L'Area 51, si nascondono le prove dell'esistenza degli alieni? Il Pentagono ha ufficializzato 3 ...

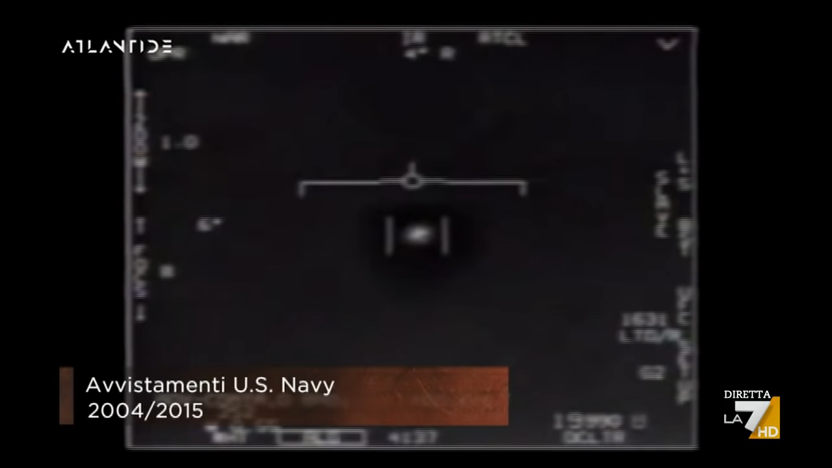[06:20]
È un cazzo di drone, no? Ce n'è un'intera flotta, guarda là
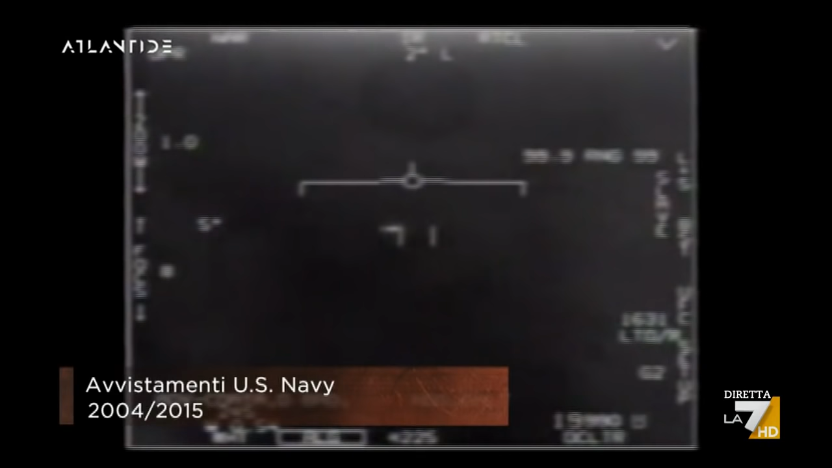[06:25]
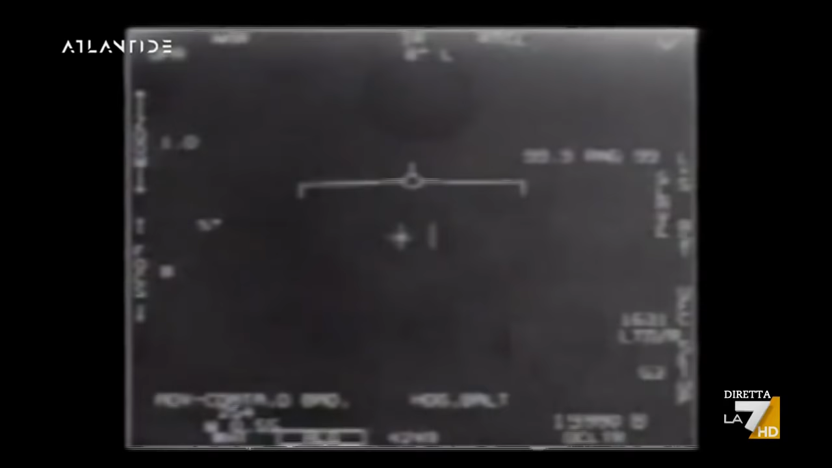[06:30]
Santo Dio, stanno andando contro vento e il vento è a 129
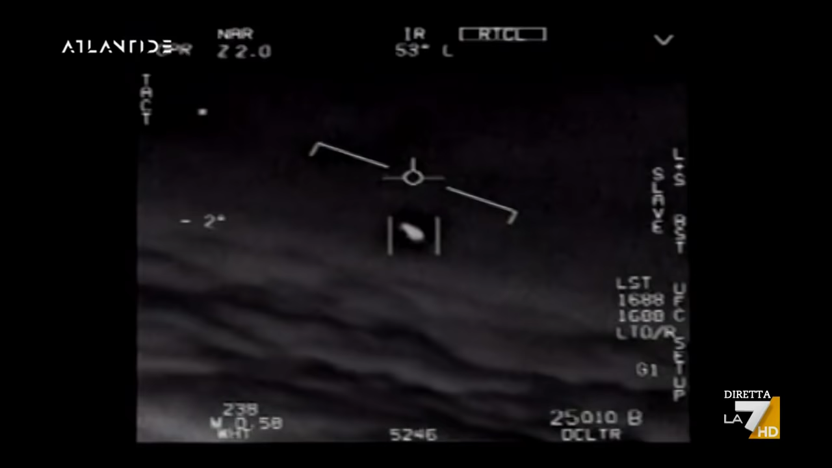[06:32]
Non è un drone però è rotante Guarda, guarda Guarda il radar Ehi ragazzi, è un UFO